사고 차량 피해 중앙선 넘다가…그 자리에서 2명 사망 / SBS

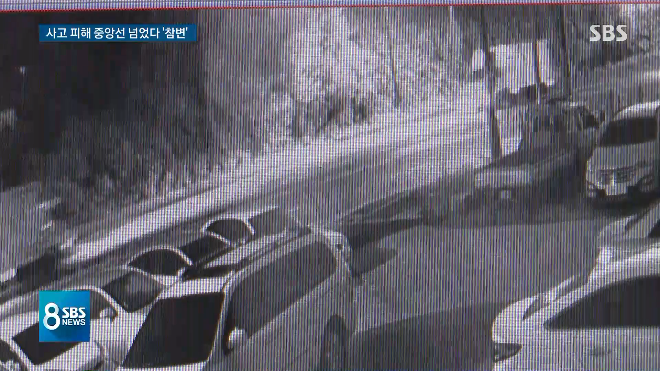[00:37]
맞은편에서 달려오던 2.2톤 화물차가 연신 상향등을 켜지만 두 화물차는 그대로 충돌하고 연이어 화염까지 치솟습니다.